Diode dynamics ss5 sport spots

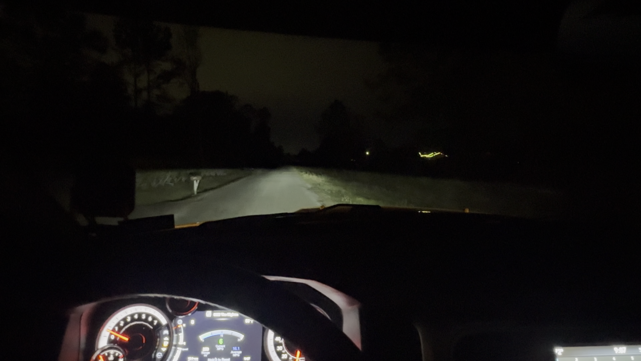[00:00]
what's going everybody back on the same stretch road we've been going on this time I've swapped the SS5 drive lens to the SS5 spot this is going to be the selective yellow with a clear lens swap just for reference you know it's the same lights I have a pro at the house but I only have a single that's going to be
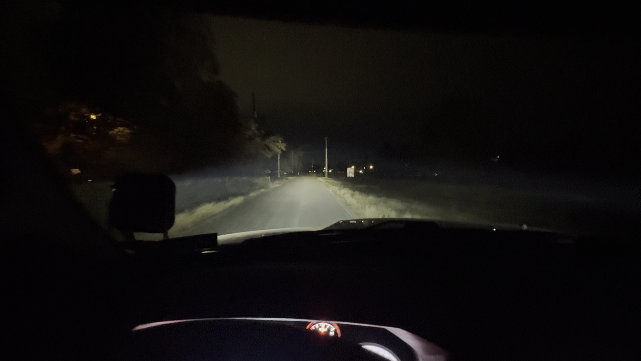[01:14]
they do a good job there's a stop sign way down the way I'm not sure how far it is maybe I don't have a mile or so but everything from what I can see lights up really well I know the camera kind of it's hard to justify with you know lights and whatnot as far as visibility goes output and everything else but yeah these are your dedicated spots